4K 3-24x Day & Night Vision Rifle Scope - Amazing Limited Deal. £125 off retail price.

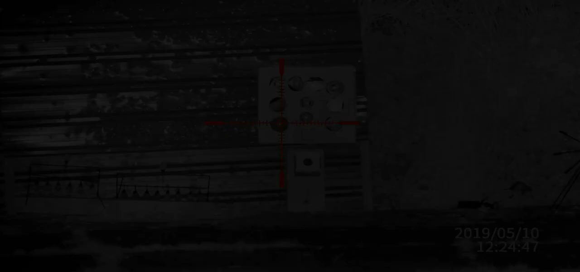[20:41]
So I just had to put a magazine in the gun, apologies.
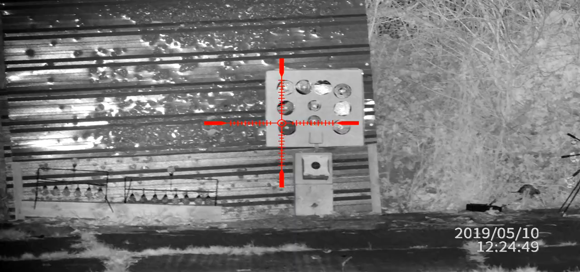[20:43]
But I think that it is... Is it? Let's try
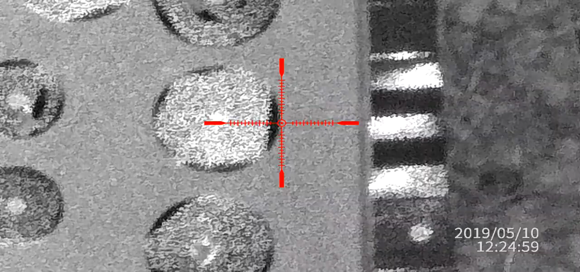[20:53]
that one.
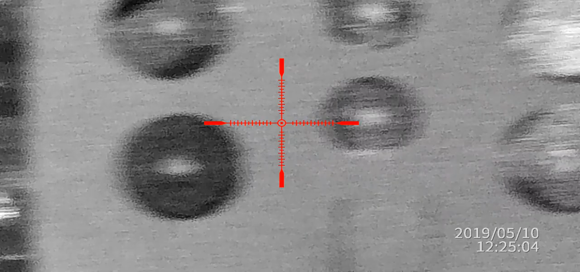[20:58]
We'll try and see what it groups like. It's absolutely freezing.